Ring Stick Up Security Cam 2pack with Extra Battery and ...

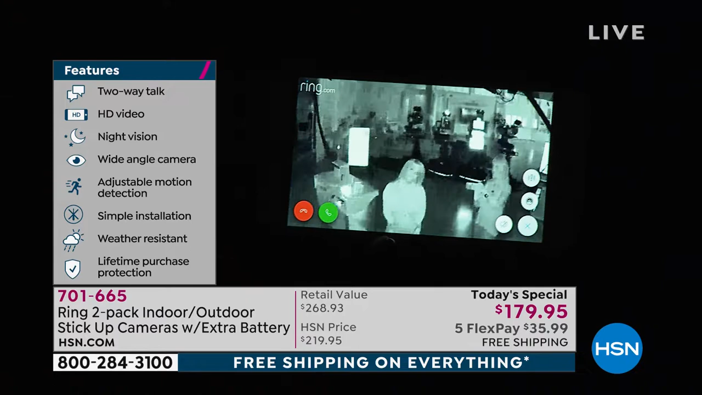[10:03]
Did you see it flipped right over into that black and white? So look, there's the beautiful Leslie Ann. Guess what? I can tell that is Leslie Ann Machado. Do I have lipstick in my teeth, Lori? You don't.